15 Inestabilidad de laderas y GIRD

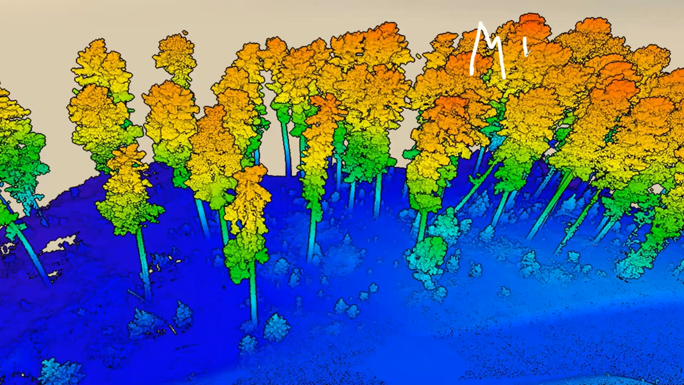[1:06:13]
Entonces, aquí tenemos el modelo digital y acá abajo tendríamos el modelo digital del terreno.
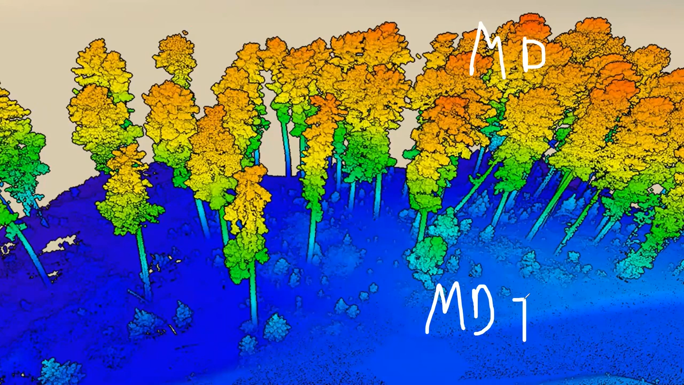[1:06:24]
Entonces, este modelo digital del terreno es el que nos va a ayudar porque podemos quitar en un software los árboles y entonces encontrar los cambios.
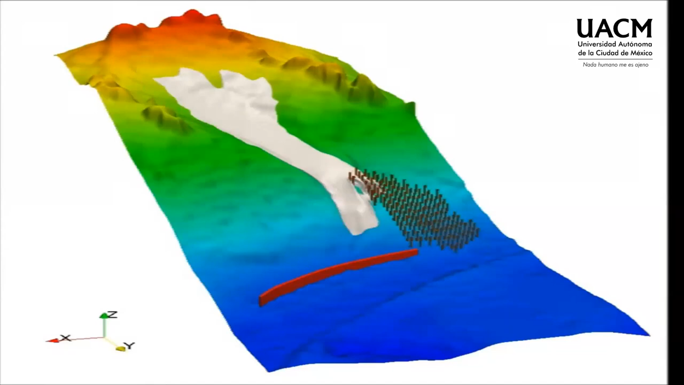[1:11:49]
que detenga parte de la velocidad puedes colocar un muro de contención el muro puede ser rebasado y también el flujo puede irse por los lados entonces todo esto se puede calcular se pueden estimar soluciones pero ya cuando estás en esa situación
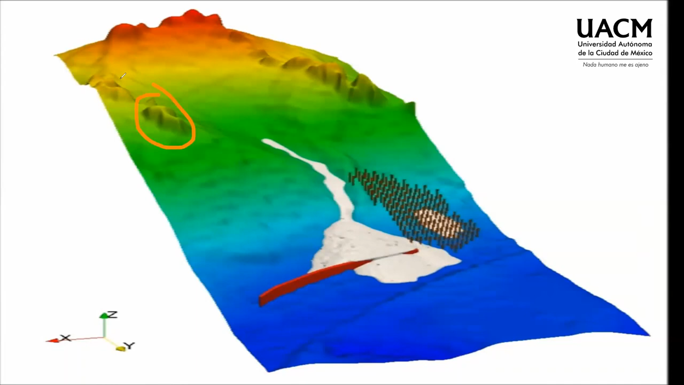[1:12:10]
tienes que identificar es un poco complejo porque cada una de estas puede ser una pila ¿qué es una pila? es una pila es una cantidad de material que está ahí guardado entonces yo puedo simular esto es lo que usted está sacando observa una simulación simular que se mueve esta pila o simular que se mueve toda esta otra pilota y hasta donde llegaría y algo nuevamente aquí chicas chicos aprendan a observar los detalles finos ¿qué opinan de esto? ¿no les parece que aquí hay una U y acá hay un montículo?
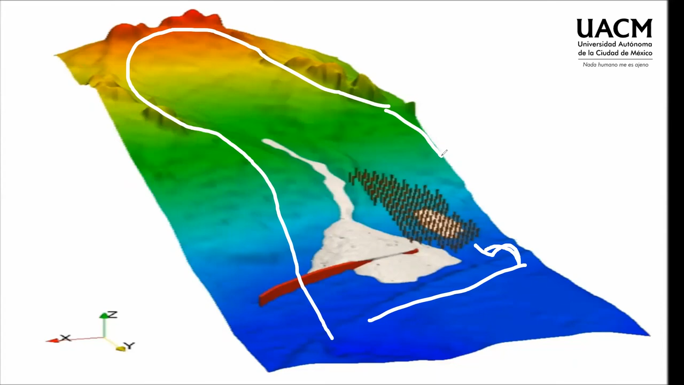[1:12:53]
¿y qué opinan de esta forma semirredonda así grandotota aquí esto es LIDAR es decir aquí ya le quitaron árboles y ya no se ve es un modelo digital del terreno allá hay una forma y abajo también se nota otra configuración por lo tanto el problema no es necesariamente la pila que está aquí que estamos simulando sino que el problema tal vez puede estar mucho más arriba ¿no?